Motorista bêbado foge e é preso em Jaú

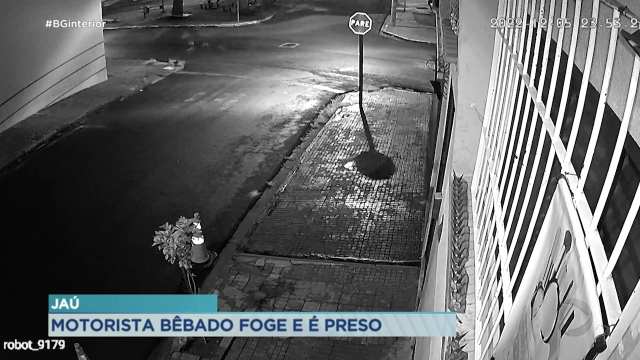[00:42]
A gente tem essas imagens de um circuito de segurança, olha a velocidade que ele passa ali na rua e a viatura atrás dele, né? Isso foi no centro da cidade, a prisão foi após ele não obedecer uma ordem de parada e fugir em alta velocidade. E aí ele entrou na contramão pra tentar fugir dos policiais. Ele passou ali pelas ruas Pereira de Toledo e Amaral Gurgel, que também fica na região central, até ser abordado pelos policiais militares. Então, além de embriagado, ele estava sem a habilitação e a habilitação dele,